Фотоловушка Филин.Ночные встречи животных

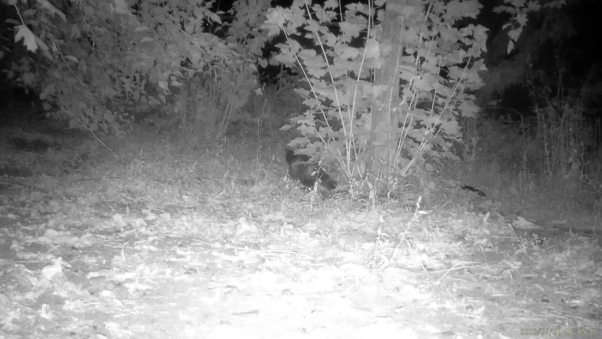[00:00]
немного о ночной жизни пригородных лесов я уже говорил что перед ловушкой рассыпаю немного корма чтобы привлечь животных сюда вот они по очереди то одно то другое появляется кошка была сейчас куница ежик
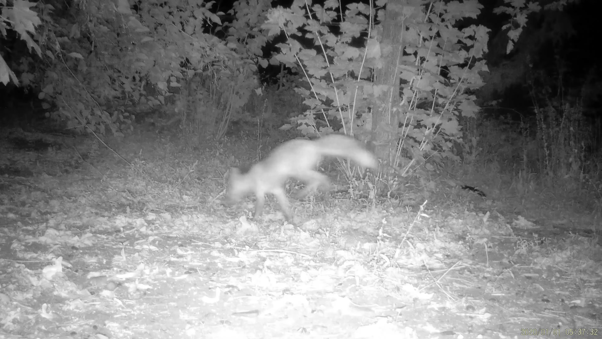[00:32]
леса они по очереди в разное время появляются друг другу не мешая но бывают и накладки вот сейчас кошка сидит спокойно и ест ничего не подозревая кто внимательный может быть обратил внимание что в лесу блеснули глаза